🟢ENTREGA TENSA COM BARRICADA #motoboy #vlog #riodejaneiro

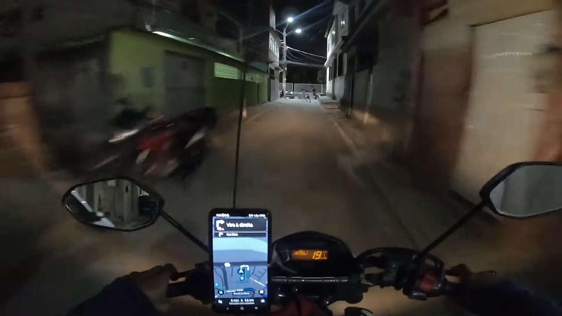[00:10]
Não quis pegar Galera, eu tive que abrir Opa, rapaziada Uou, uou Eu tive que abrir o adaptador galera Cortei ali aquele couro dele Sabe o que era? Eu já tinha suspeita de o que podia ser O plug fêmea que tem nele no P2 Não tava encostando
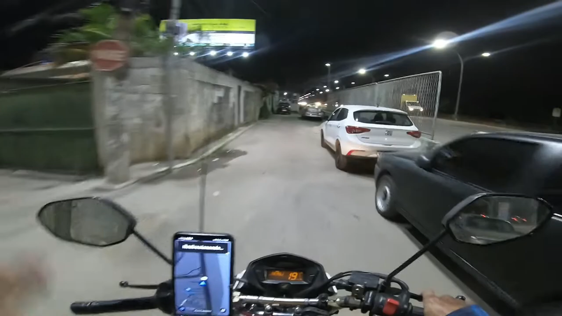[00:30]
Aí o que eu fiz?
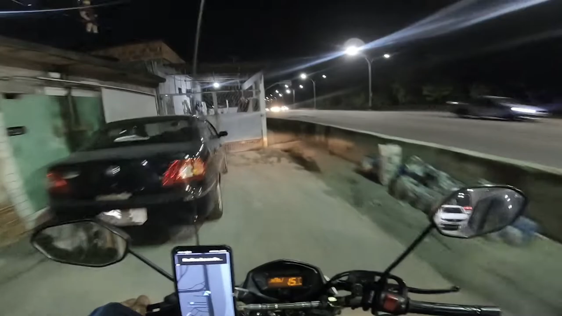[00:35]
Eu tirei aquela coisa Tirei a capinha de plástico E dei ele uma apertada no espino pra dentro
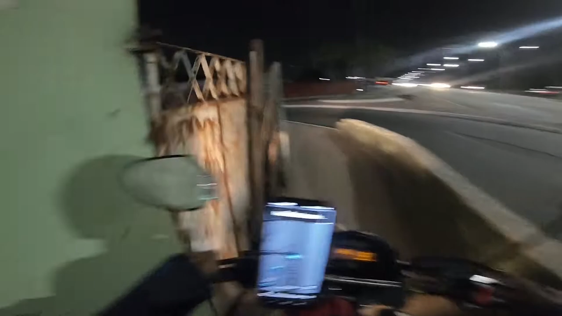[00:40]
E dei uma apertada no pino pra dentro
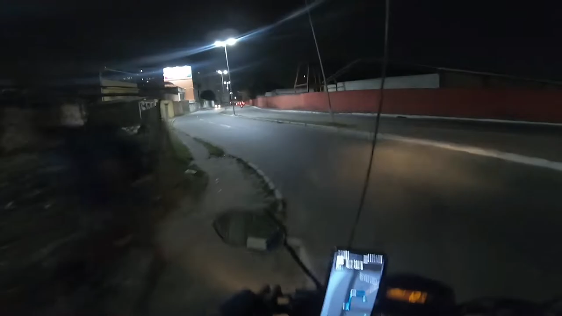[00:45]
Aí funcionou Agora tá funcionando aqui Ih cara,
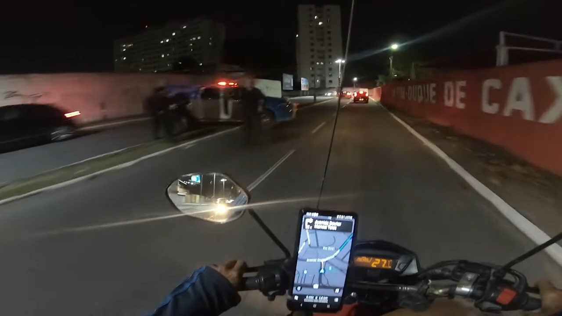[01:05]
Ah, não parou não Porque eu já fiz aquela bandalha ali De longe ele enxergou Ele falou,
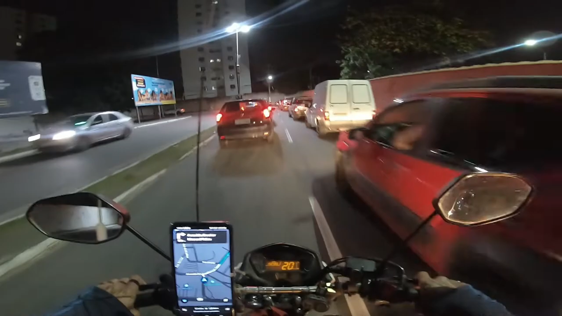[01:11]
ó, encosta aqui Mas é assim mesmo, né?
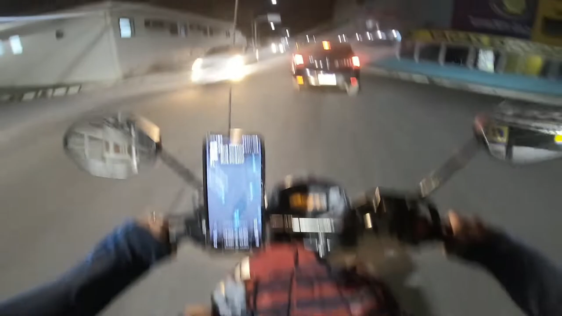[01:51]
Mas aqui não dá não, galera Não sei onde é que vai cair em Belfort Roxo Lugar lá pra dentro que eu não conheço em Belfort Roxo No centro de Caxias ali eu conheço Ah, centro de Caxias No centro de Belfort Roxo ali eu conheço Ali, sempre que eu vou pra aquela feira de área branca Ah
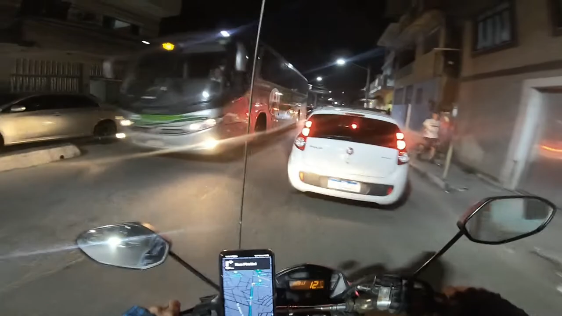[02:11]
Essa hora é complicada aqui É cheio de carro, ó
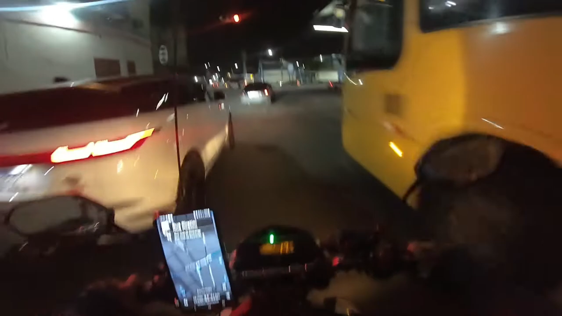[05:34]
E abrir o dinheiro Pegando Opa, sinalzinho vermelho Mas Dá pra passar Dá pra passar Caraca Não adianta, galera Se deixar fechado Não tava Só toca mesmo Quando Não sei se é Começo
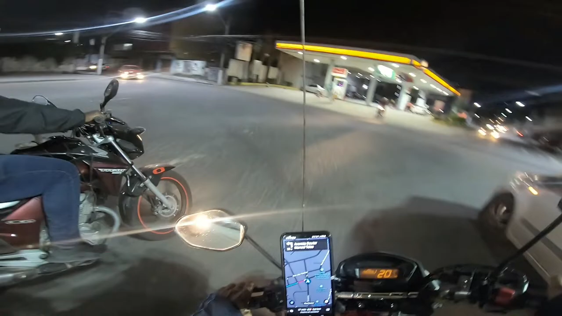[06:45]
Vamborra Chegando lá Com certeza Deve tocar Alguma outra entrega O mapa lá tá Tá com promoção E a Uber Mandou a promoção, galera
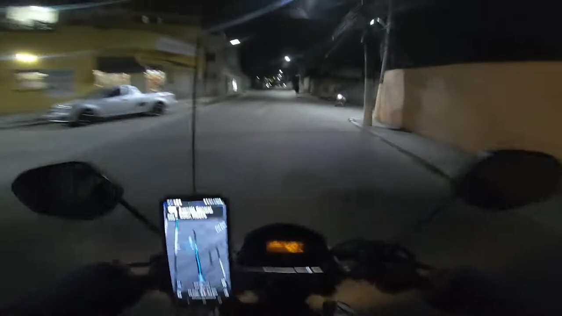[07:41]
Deu Chegando aqui na entrega Em São João Rapaz, será que aqui é tranquilo? Ih, aqui tem barricada Hein Ou não? Caramba, acho que tem barricada aqui Deixa eu ver
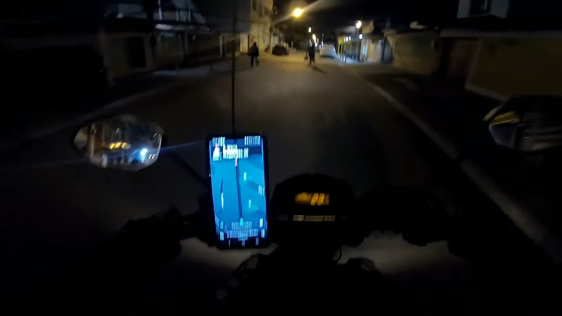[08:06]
Ah, deve ser logo aqui Deve ser logo aqui na ponta Número 20
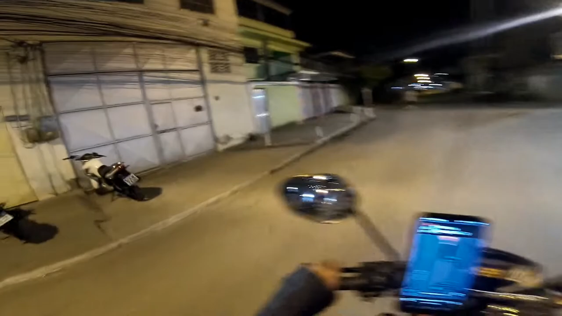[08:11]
Poxa, eu já passei
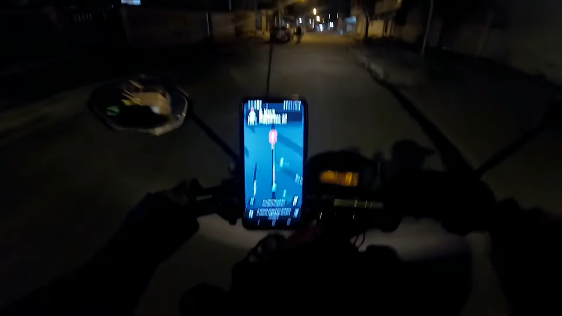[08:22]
Cara, aqui é sinistro de entregar as coisas É negócio de numeração É lote É número alto com número baixo É terrível
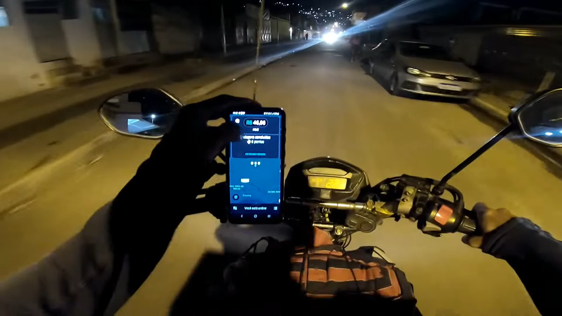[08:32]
Pô, não deu pra gravar ali não Ali já era barricada O valor foi isso aí 10,79 E recolhi 13,80 Recolhi 13,81 No dinheiro Tá louco? Eu já desliguei a câmera ali Os caras estavam tudo olhando Pô, tá vendo? Isso aqui é fogo, mano De vir entregar aqui no Jardim Ilhes É isso Pra cá, pra dentro É só comunidade Pô, aí vou ficar com a câmera Aqui no capacete Não dá Então aí,
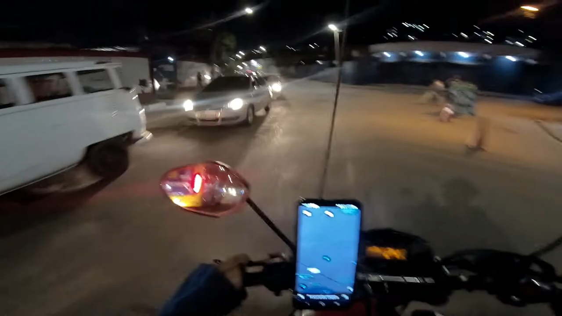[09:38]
Com certeza Agora vai tocar Vai, galera Caiu outra entrega aí, ó Tá vendo? É abrir a opção de dinheiro É rápido É rápido, rápido Eu não costumo pegar essas entregas, não Quatro reais e vinte e oito Mas como é pra buscar aqui, ó Um km e pouco E levar um km e pouco Dá um total de dois km e pouco
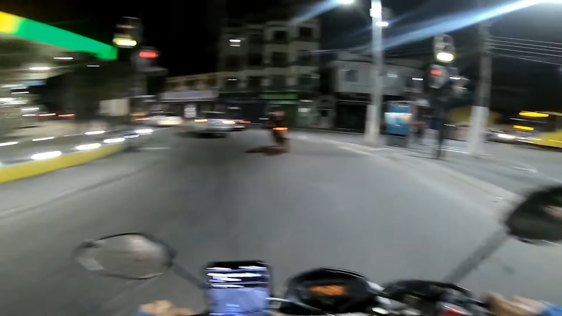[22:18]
Caramba, esse buraco Eu nunca lembro De desviar desse buraco
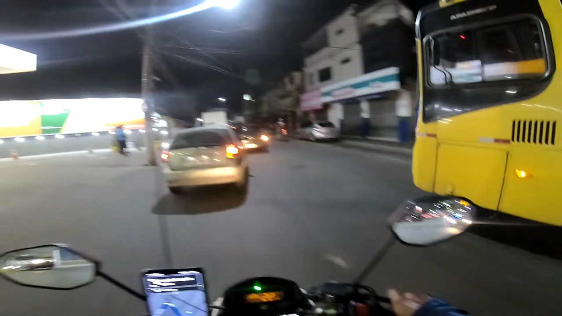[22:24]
E aí se eu pegar uma entrega longa aqui Pô, já vai dar ruim Ó o frio Já tô me tremendo de frio aqui Com essa camisa de manga longa
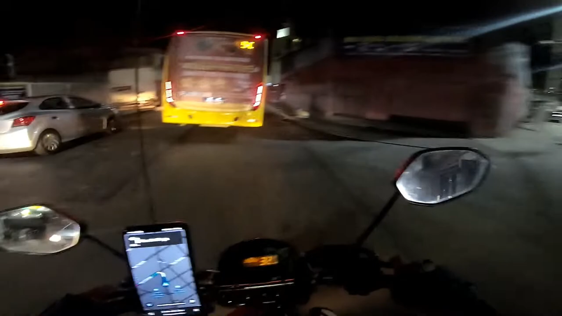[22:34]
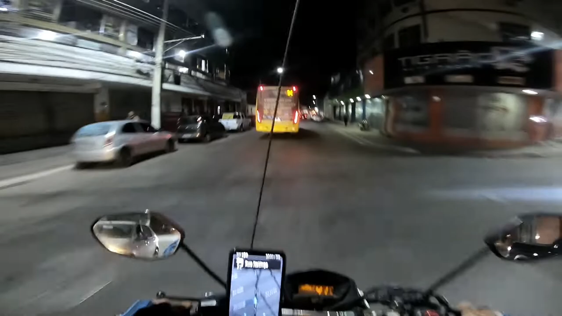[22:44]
Ai cara, melhor pra ter entrado aqui Essa entra aqui Era meu filho Pra você esperar É porque é contra a mão A Caiba Shooter Número 600 Mas também não faz diferença nenhuma Ele ia mandar entrar nessa rua Aqui do lado Na Itatinga